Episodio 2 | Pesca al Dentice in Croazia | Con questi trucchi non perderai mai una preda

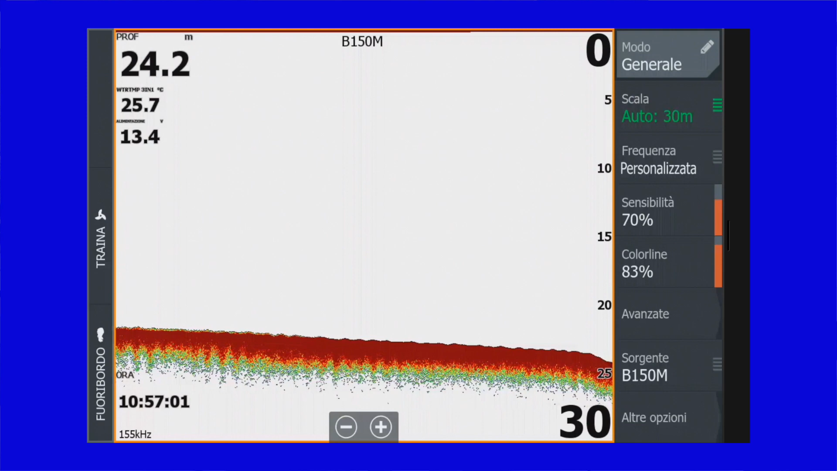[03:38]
On screen: depth 24.2 m, water 25.7°C
Innanzitutto vado a selezionare in altre opzioni una tavolozza che a me piace tantissimo, che è la 13.
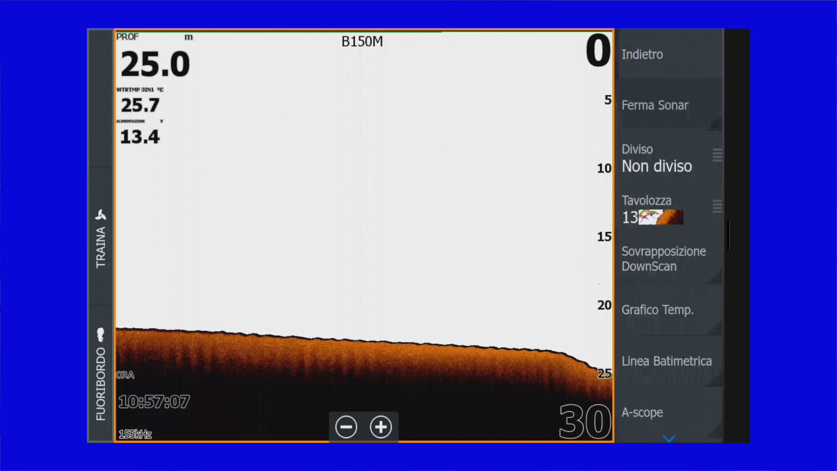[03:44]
On screen: depth 25.0 m, water 25.7°C
Porto la color line a circa il 90%.
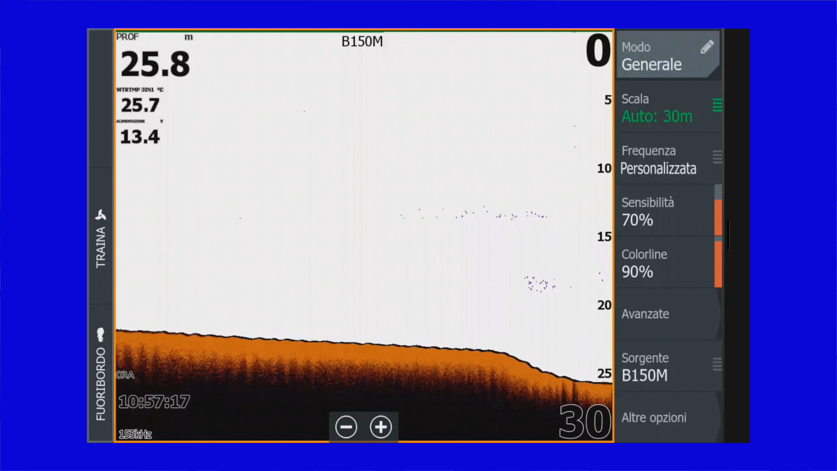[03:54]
On screen: depth 25.8 m, water 25.7°C
E vado a selezionare una frequenza per ricerca.
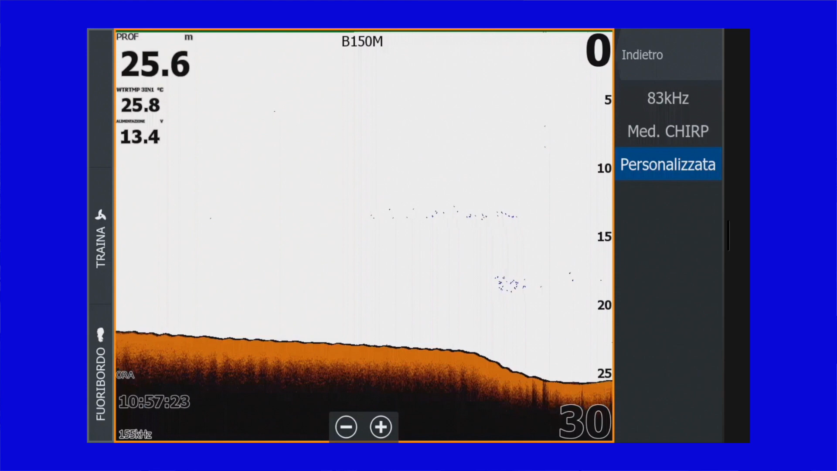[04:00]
On screen: depth 25.6 m, water 25.8°C
In questo caso utilizzo una medium gear.
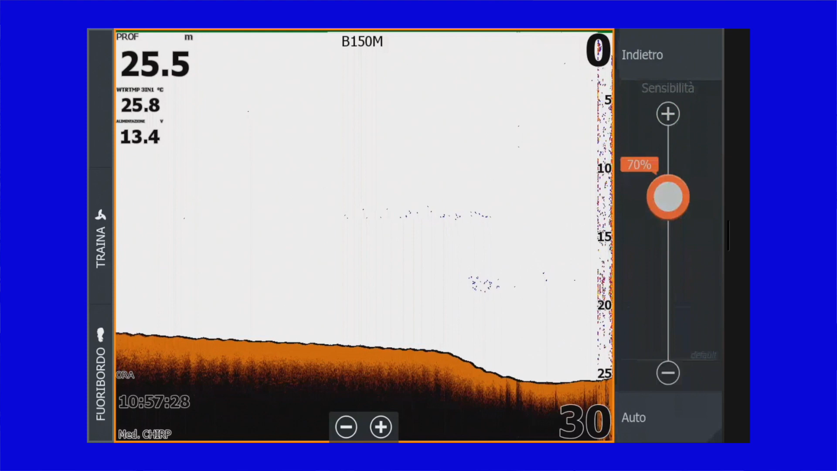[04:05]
On screen: depth 25.5 m, water 25.8°C
Ora andiamo ad agire sulla sensibilità.
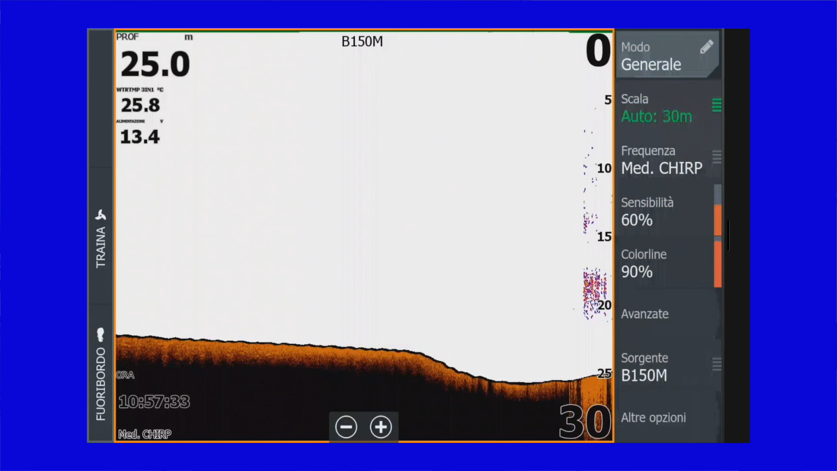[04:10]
On screen: depth 25.0 m, water 25.8°C
Imposto anche l'ampiezza campo,
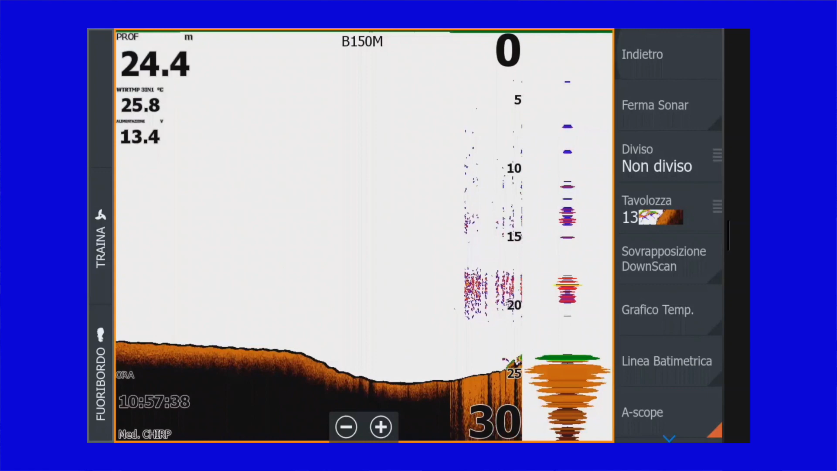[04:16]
On screen: depth 24.4 m, water 25.8°C
che mi permette di sapere quali sono i bersagli sotto la mia imbarcazione, e la linea batimetrica, che mi fa vedere la netta distinzione tra il fondale e la parte sopra, appena sopra il fondale, per cui ci fa capire se c'è uno strato di vegetazione o di costello.
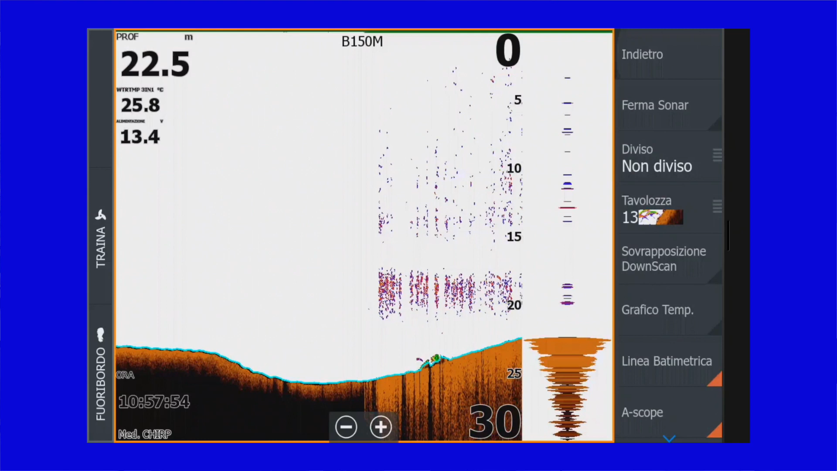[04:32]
On screen: depth 22.5 m, water 25.8°C
Ora partiamo con la ricerca.
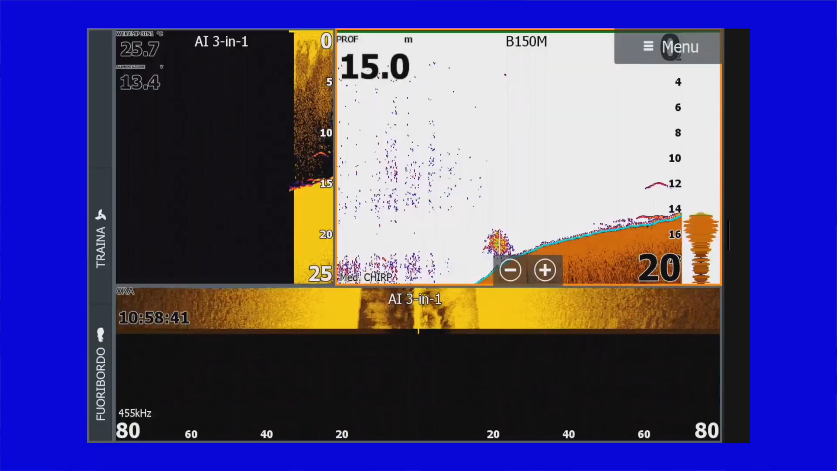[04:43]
On screen: depth 15.0 m
In questa fase un'altra tecnologia che vado ad utilizzare sicuramente è la side scan.
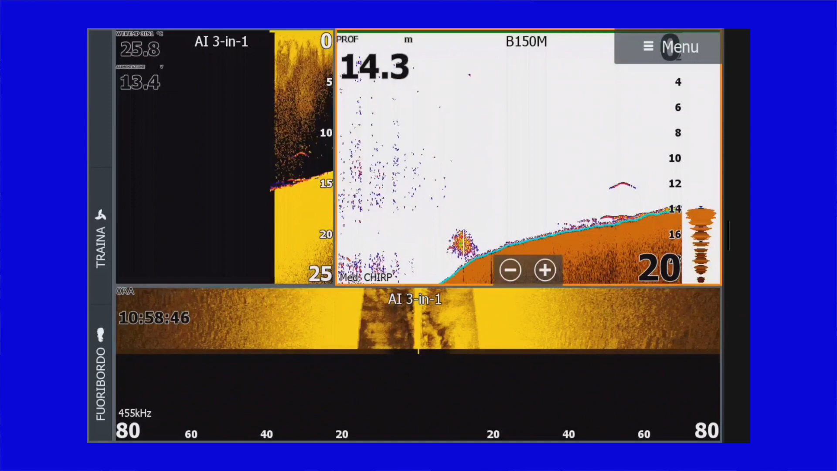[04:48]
On screen: depth 14.3 m
Appena individuiamo delle marcature,
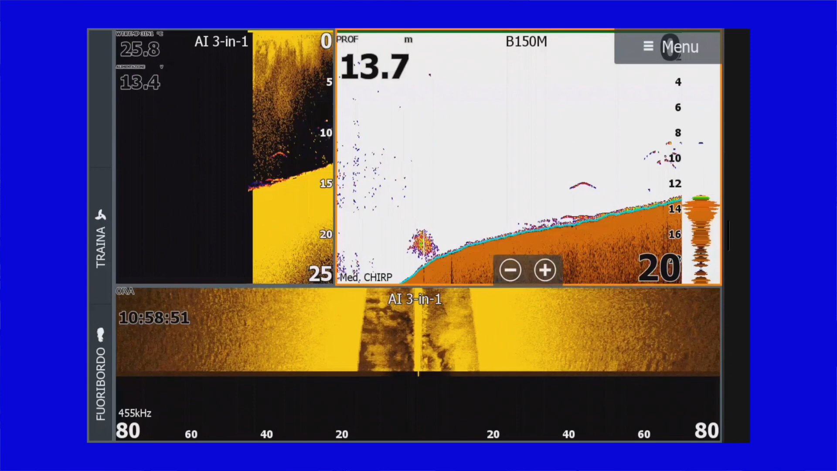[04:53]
On screen: depth 13.7 m
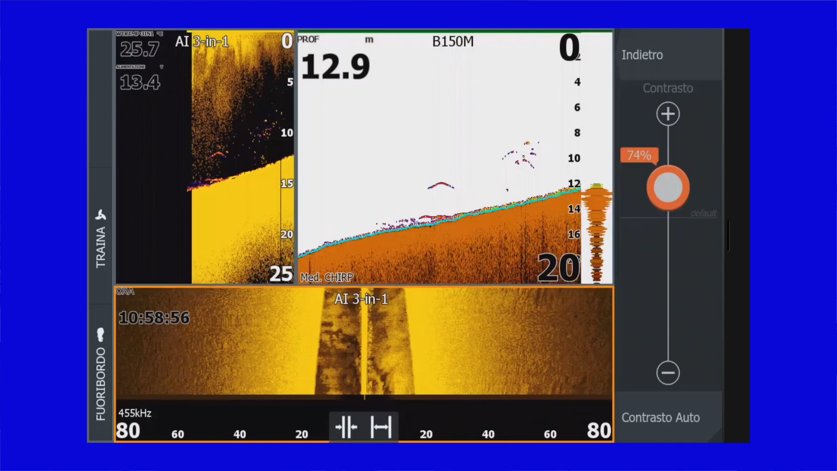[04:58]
On screen: depth 12.9 m
come in questo caso palle di foraggio o addirittura dei piccoli echi, è probabile che ci sia la presenza di sugherelli o di sgombri sotto la nostra imbarcazione, per cui andiamo a calare le nostre lenze e cerchiamo di fare del vivo che poi ci servirà per innescare in pesca.
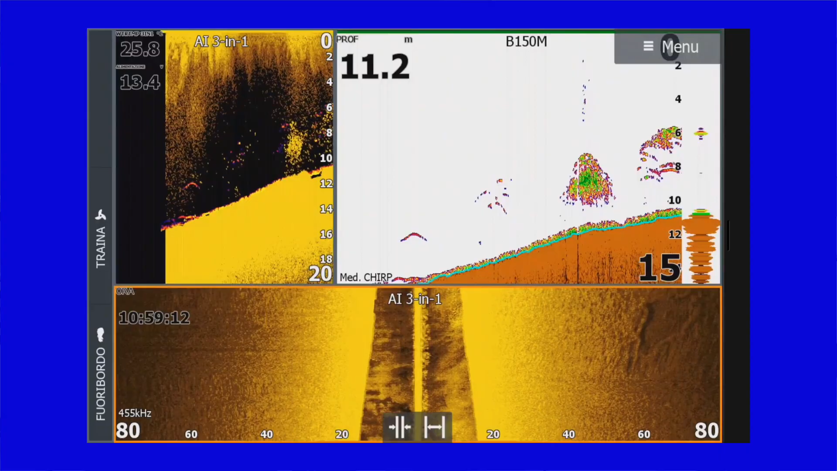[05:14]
On screen: depth 11.2 m
Invece riguarda la ricerca delle secche dove approcciarsi la traina col vivo, ovviamente ci servirà l'utilizzo della cartografia.